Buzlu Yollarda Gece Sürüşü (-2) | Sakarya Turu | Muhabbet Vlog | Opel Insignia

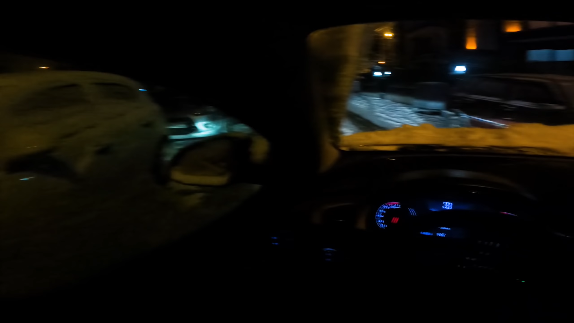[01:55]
Donan yerler var arabada tabii ki. Araba da alışkın değil soğuğa. Değil mi ya? Havayna da gördün. Ama motorasını da bekledik bir 10 dakika. Evet. Bak rahat duruyor ya. Durmaz diyordun. Bir şey. Şu kısım şey. Kavşaklarda araba çıkıyor.
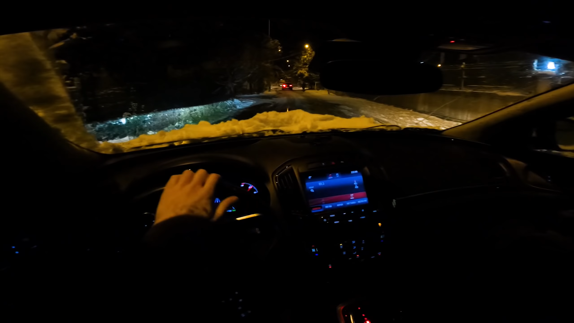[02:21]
İki arabada kaylastiksiz olup frene bassa da duramayabiliyor yani. İkisi de geliyor ha? İkisi de geliyor. Çarpışan otomisi hali. Evet şu an. Ama bak biraz durması fena değil. Kalın ya lastik. Değil mi?
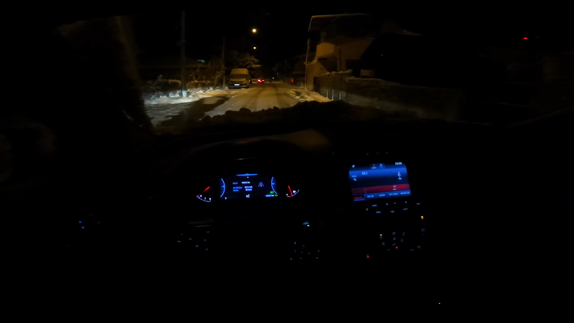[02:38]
Ya tabii sen sürersen. Daha bilirsin. Bir bastım. Hemen ESP'yi açtı. Soldan gireceğiz. Sola mı? Evet sola. Hep sağa gidiyorduk. Yok. Bu sefer sola. Bu sefer sola. Orada ne tarafa gidiyor? Sapanca'ya mı gidiyor? Orada Gölcük tarafı. Yok. Kuzey Marmara otoyoluna bağlanıyor burası. Valla kaç? Tınar yapılan yola. Kaç kere geldim ki özlemedim. İstanbul'a da bağlanır. Evet. Bu yol temiz. Orada Ankara'ya da bağlanır. Bu yol temiz.
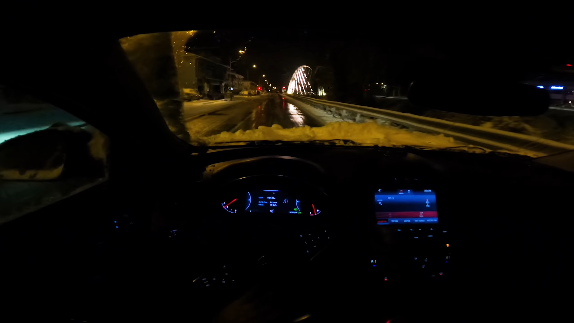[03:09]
Aaa. Bu yol mis gibi olmuş. Basayım mı frene? İyi sanki ya. Sıkıntı yok. Az kayı. Az kayı. Uzamışlar ya. Evet. Devam ediyoruz. Devam ediyoruz. Karda araba sürmeye alışkınım. 4 yıl Isparta'da kaldım arkadaşlar ben. Orada Şahin vardı. 2 yılda Polo kullandım. Orada karın böyle güzelliklerini yaşamıyorduk. 1-2 kere yağardı Isparta'da. Hep Ayaz'ı çekerdi. Ondan sonra buz üstünde sürekli kayardık.
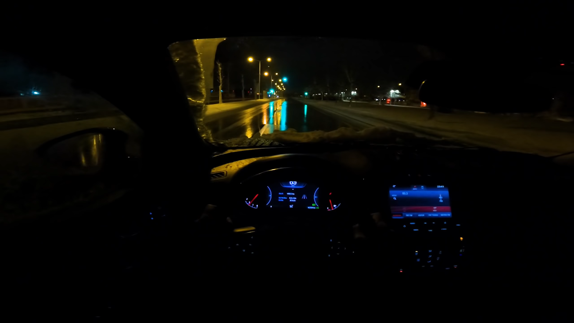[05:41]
Lastik basınç sensörü uyarı veriyor. Ama sistemine sökük olduğu için yerine şey taktım. Hep yanıyor. Hep yanıyor o zaman. Hep yanıyor ama ben onu sıfırlıyorum. Evet. Psikolojik olarak rahatsız olunca. 15 kilometre, bir fiil 15 kilometre gittikten sonra uyarı veriyor. Yani 3 kilometre girelim ve uyarı vermiyor bana. 15 kilometre üzerinde uyarı vermeye başlıyor. Mesela bunda da benden önceki sahibi bu lastik basınç uyarısı var ya. Evet. Ekrana gelen onu iptal ettirmiş. Muhtemelen sürekli yandığı için. Rahatsız ediyor adamı büyük ihtimal.
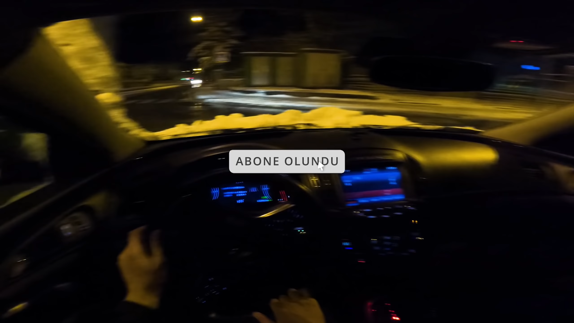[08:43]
Evet hemen yavaşladı bak. Güzel. Kavşakta ışıkta bekliyor olabilirdin şu an. Bir de yakıt israfı yani. Her şehirde böyle düşün. Bir araç ışığı belki bir dakika bekleyecektim şu an. Ya çok iyi ya gerçekten. Bu yok bizde. Akıllı sistem hani şey var. Şimdi oradaki adam beni gördü ya yavaşladı bak orada. Ben de bilmediğim için benle yavaşladım hemen yol verdi. Sağdan. Tamam. Bizim Antalya'da öyle enişte sen duracaksın. Oradan 5 kişi geçer. Şunu bir indirelim ya.
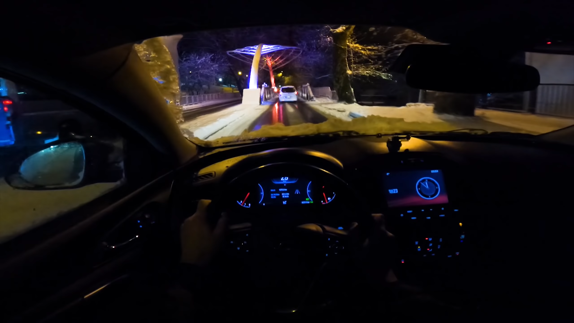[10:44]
Nereye enişte burası? Burası Ada Pazarı Merkezi'de. Serdivan'a çıkacağız kampüse. Düz mü?
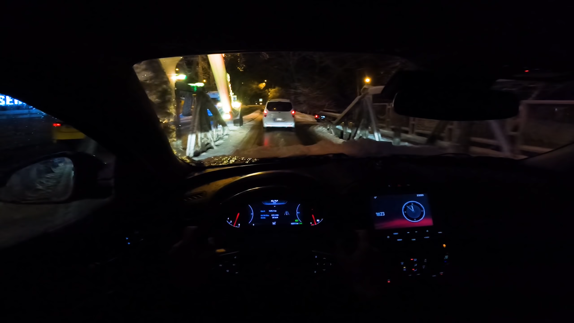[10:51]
Düz gidelim. Bir buçuk lan. Burada tuzlama var. Var ya. Burası açık. Evet. Bazı yerler buzlu kayıyor. Fren tutmuyor. O yüzden çok temkinli gidiyorum.
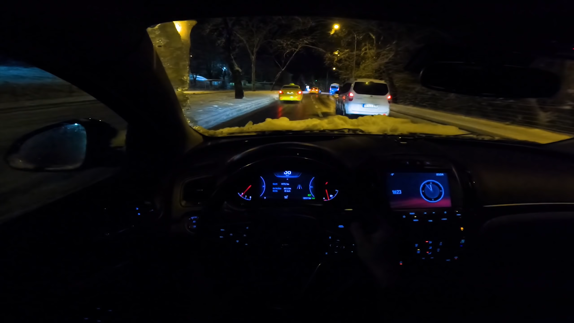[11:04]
Zaten şey atmalarından belli oluyor. Tekerlerin su atmış. Aynen aynen. Bak burada hafif var. Gördün mü? Evet şu an aldı. Hop. Kaydı. Hem sulu hem kayıyor ya. Hava soğuk çünkü. Normal. Bu da bir tecrübe. Bunu insanlar, şoför olan, tamam bazı coğrafi sıkıntılar var. İşte Antalya'da kar yağmıyor.
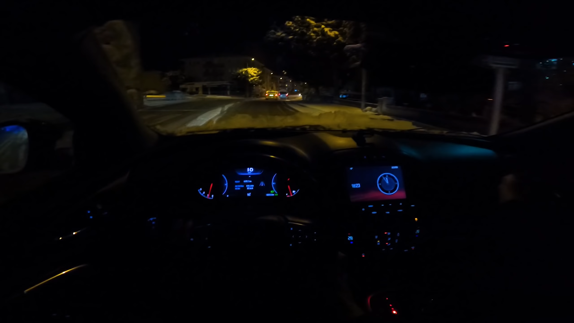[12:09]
arabaların bıraktığı yağ izi kalıyor ya. Arabanın fren tutması da zorlaşıyor. Araba kayıyor.
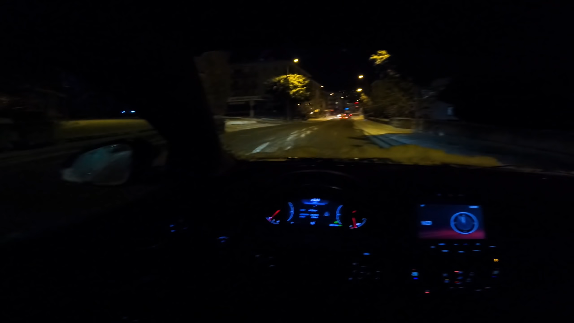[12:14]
Bunlar bir tecrübe. Burada da enişte mesela yolda don olduğu zaman kar lastiğinin de önemi kalmıyor. O yol buz tutmuşsa seni kurtaracak tek şey artık varsa zincirin o an. Çünkü yere basınç uygulayacak tek şey o. Lastikler kaygan olacak. Kar lastiği de olsa kaygan olacak. Doğru doğru.
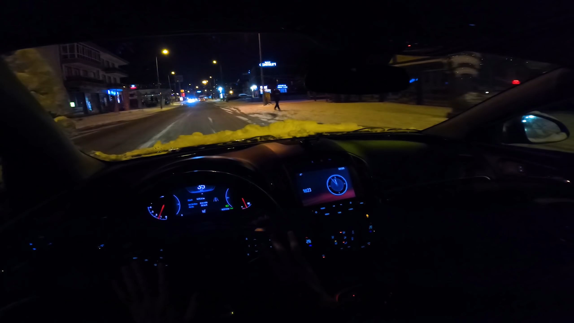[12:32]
Sadece bu yeni karda galiba kar lastiğinin tutulması biraz yüksek oluyor. Buzda bir farkı yok diye biliyorum ben. O yüzden fren mesafesini her koşulda doğru ayarlamak lazım. Yani yüksek sürat hiç çıkmamak gerekiyor. Bak geliyor araç. Durabilmek için. Bak geliyor. Aynen öyle. Yalnız Sakarya bu konuda iyi bak. Nasıl?
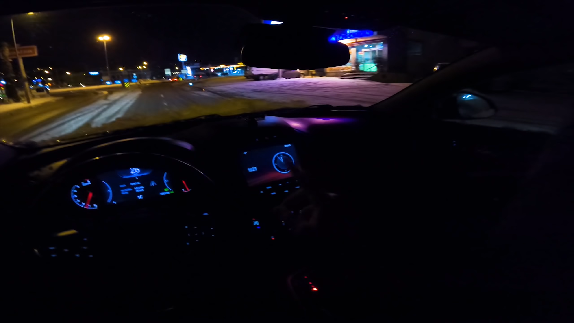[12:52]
Kaçıncı gördük bu araçtan? Araç için mi? Her yeri tuzluyorlar. Çalışsınlar ya. Güzel süper. Karşaktan sola dönüp yukarı çıkıyor. Şu an kayıyoruz yalnız.
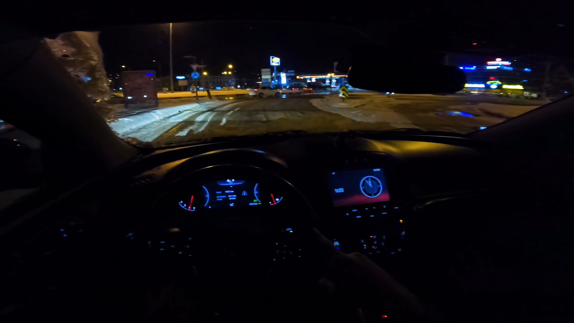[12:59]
Aa fren de tutmadı. ABS'ye girdi devreye. Bak bak. Şahin işte. Şahin mi var? Tempro. Çılgın temproacı gidiyor. Abisi. Bir de arkadan çekişli araçlar. Çok avantajlı burada. Yani bu tip havalarda. Milletin çıkamadığı yerlere tofaşlar tıkır tıkır çıkıyordu. Bugün şey nasıldı? Skoda. Favorit. Evet. Keçi gibi tırmanlı. Aynen öyle. Sağdan yokuş çıkacağız.
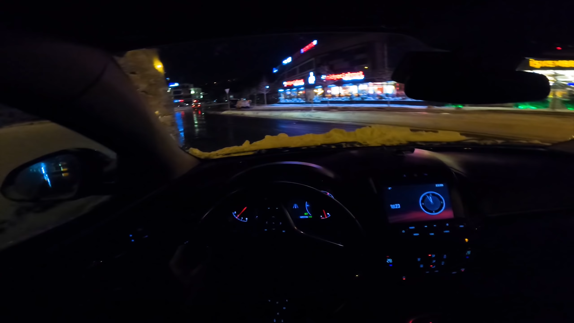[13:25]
Ooo çıkıyoruz mu o yokuşu bugün? Çıkacağız ama burayı tuzlarlar. Bir de yokuş olduğu için tuzlayıp su akıyor. Çıkmama ihtimali yok yani. Kar yeri de orada. O zaman hızımı alayım. Hatta hızını da alabilirsin. Alayım alayım. Bu yokuş sıkıntı. Ama eritmişler burayı. Buraya bakıyorlar. Burası kampüsü. Aynen öyle. Burada çok mağduriyet oldu yıllar önce. Deli bir kitle var oturuyor. Hatta daha da yoğunlaştı. Evet. Burada kaydı mı duramazsın zaten aşağı kadar gelirsin. Hatta hızlanarak gelirsin yani.